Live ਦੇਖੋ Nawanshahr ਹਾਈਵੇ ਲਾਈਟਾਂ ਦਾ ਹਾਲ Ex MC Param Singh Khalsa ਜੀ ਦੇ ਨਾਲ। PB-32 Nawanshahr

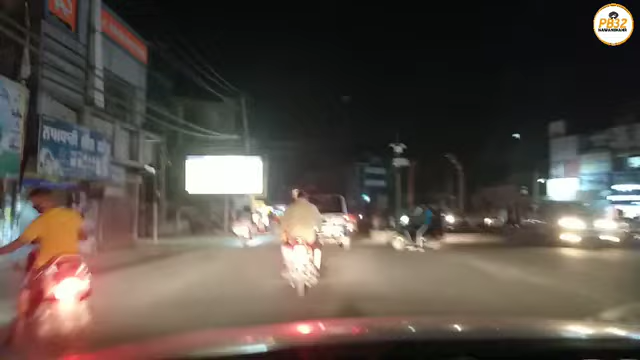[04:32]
एड़ोट आपा तुसी पहले है देखो भी आपा एंसमेली में चॉंग घड़े हैं फट्टी वस्ता चॉंग शीर मलकी संग रोड तो अगए जागे दिख लो भई एथे को लाइट
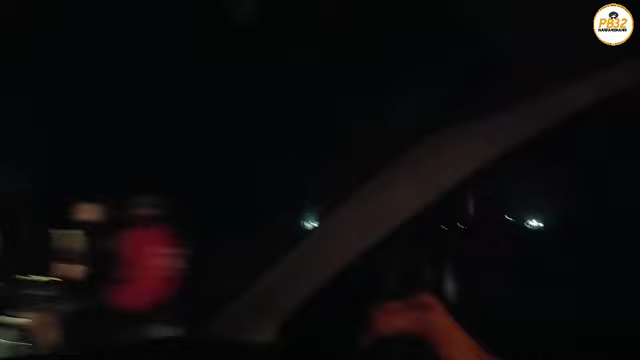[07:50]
अर्या तो आपा स्कूल दी ग्राउंड ने की उनने अपनी एड़ाती इन तुसी किनदर केरें कॉर्ण लगता कॉंटर्क्त है तो पर देख लो लाइट लगग
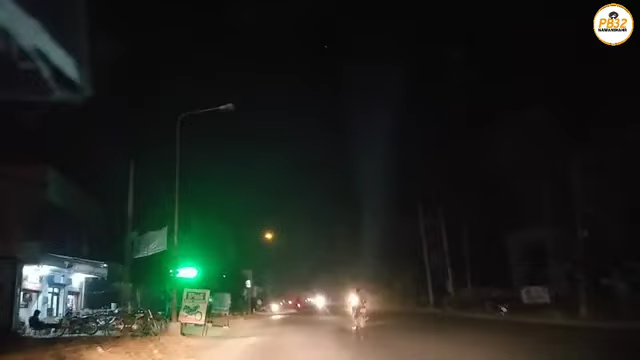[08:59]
पहाफते च� यह जा जो जिते तक नगर कॉंसल दी स्टीट ट्राइल लगिया सिर्फ लोकान यह निची लाइटां जागी है तुसी नहीं कह सकते कि कोई भी लाइट नी जागी ने एक जाग दिया जी मैं तानवाद करता है चलो शुकर या कोई लाइट ता यह तक आए सकते हैं भी
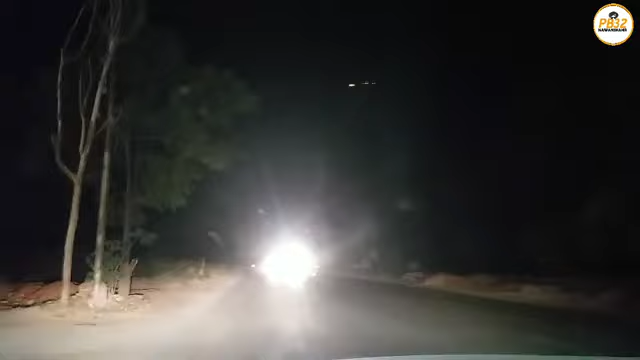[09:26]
रह �
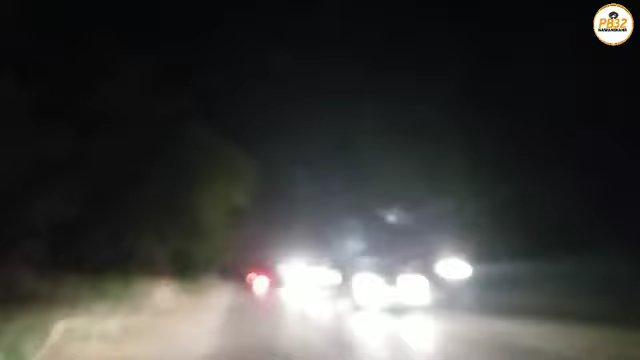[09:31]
आपा बेगंपूर गेट वाल नू जा रहे हैं ते आदेखो चैर दी में हाइवे यह जड़ा दिली
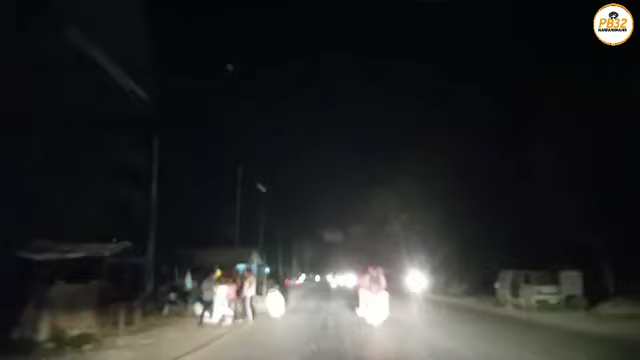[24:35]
प्रदाह हो रही हां फूरे का ले तो अपर लाइटा तो यस सी देख सकते हैं वह फूकर पाइंद ले पहुंच गया है है ठीक है तो सारे परवार को मेंबर यह वदाएक साब फीपर इक मेंद के